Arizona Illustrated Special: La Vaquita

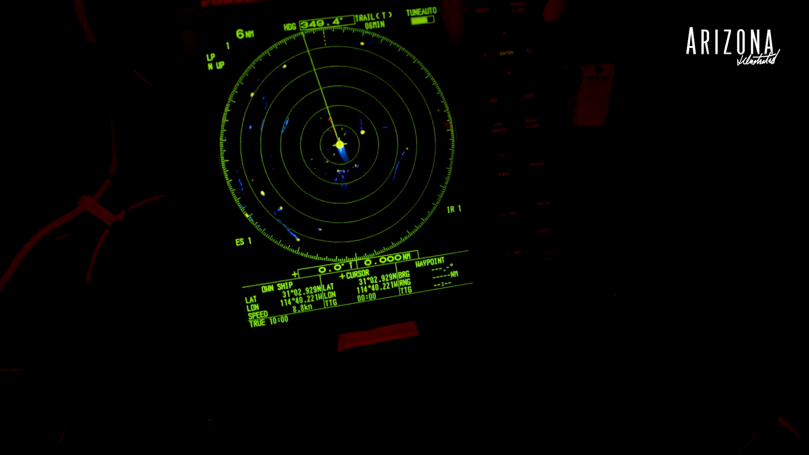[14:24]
So we go up and down the refuge trying to find any boats laying nets.
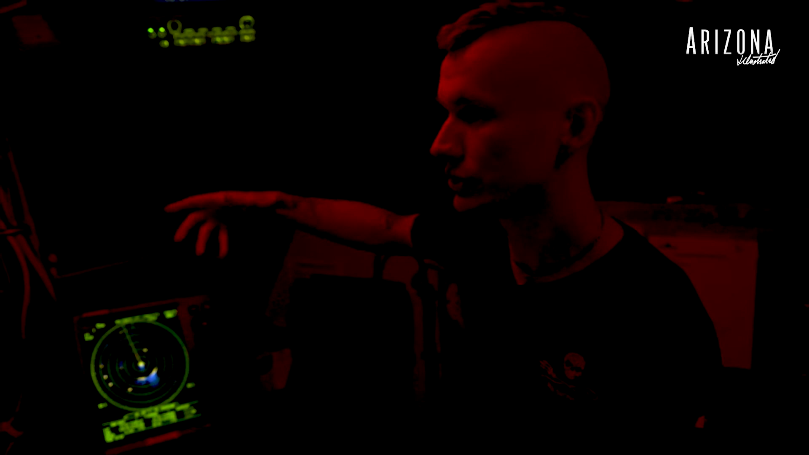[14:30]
We log their positions, we either launch drones to investigate what they're doing or just continually monitor their activities.